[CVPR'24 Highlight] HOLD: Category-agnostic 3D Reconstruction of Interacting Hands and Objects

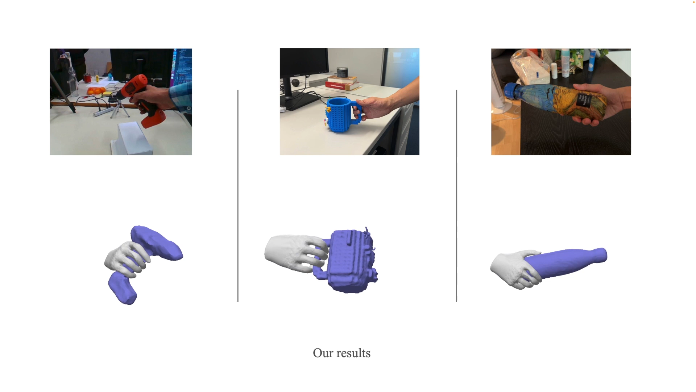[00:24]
the 3D hand, and the interaction between them.
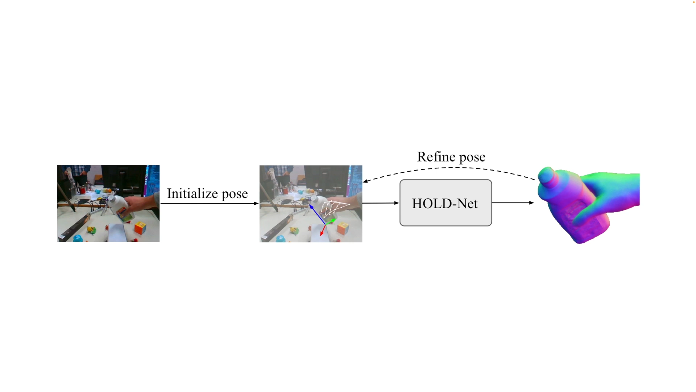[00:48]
To jointly reconstruct the hand and object surfaces from a video, Hold begins by estimating hand poses with an off-the-shelf hand regressor, and object poses using a structure-for-motion method.